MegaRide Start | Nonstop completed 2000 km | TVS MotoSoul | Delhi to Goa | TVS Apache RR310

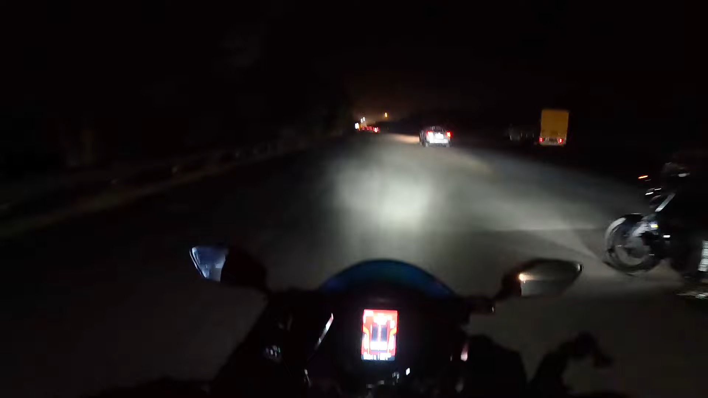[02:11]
की जरनी को कंटीनिव करते हैं और और फिर खेंद ब्रेक पर पोस्ते हैं जो कि हमारा आगराम है और भीना देर करें निकलते हैं फटाफट से आगी की वह उसामने आगे हमारा पहला टोल ओर यह आइधिंग जेवर का टोल है यम्मिक श्रीपर और जस मेरा आगे चल रहे है
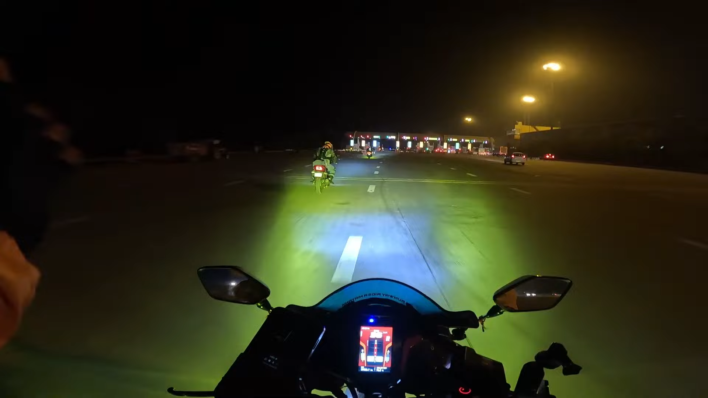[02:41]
तो चांडाल चोकडी निकल गई एक बार फिर से अंगामा करने के लिए और यहां तो सब्सक्राइब क्रॉंस लगा हुआ नहीं है ठीक ठीक
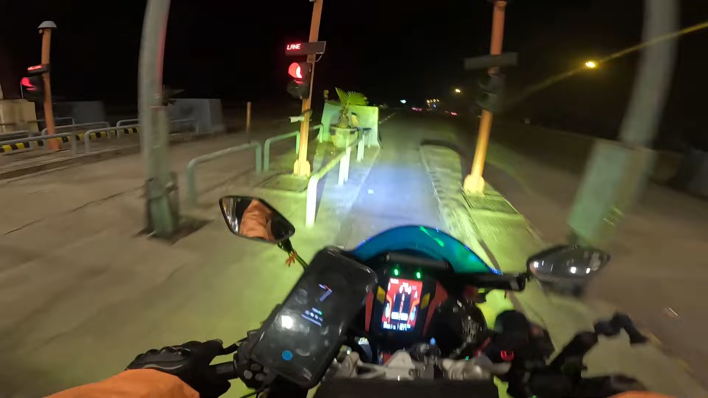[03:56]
कि आप अब लुट आप आप लीवाइनली आगया है अगरा का टोल और ये टूवीलर का क्या चक्र है ये टूवीलर की दिखी नहीं रहा है तो विलर का इसाप किता वे तो यह आप्षिन है अभी यहां से आगरा मतलब है थोड़ा सा दूर है यह लास्ट ओल है यहां पर अभ
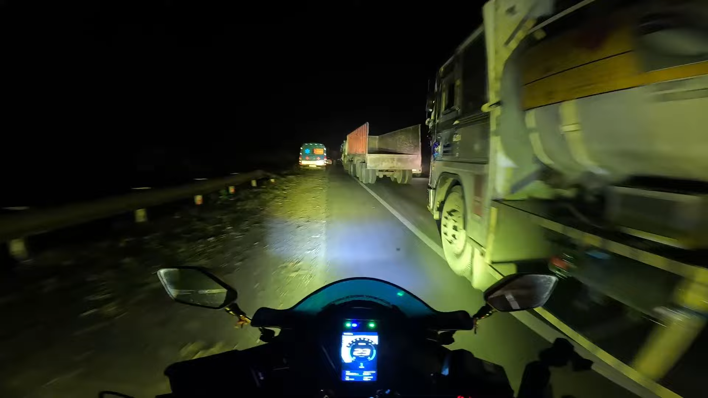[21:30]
जोगा तके नजरे जाए तो ठीक है और अब भी है निवे हैं कि अस सब सीजिए तर कि यह का विद्ध है बहुत लंबा सफर अभी बहुत लंबा सितार है पता नहीं अंदेर में आपको कितना ही दिख रहा होगा रोड के बीच में रखियों अठ्रम और दोनों तरफ पहाड़ चोटे-चोटे सपार
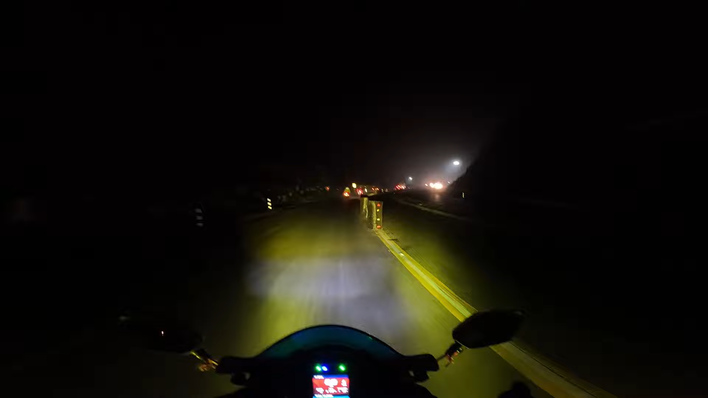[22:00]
तो काट के सड़क बनें लिया है जादा बहुत ही प्यारा है पर अधार के सिकर मे के खड़ता है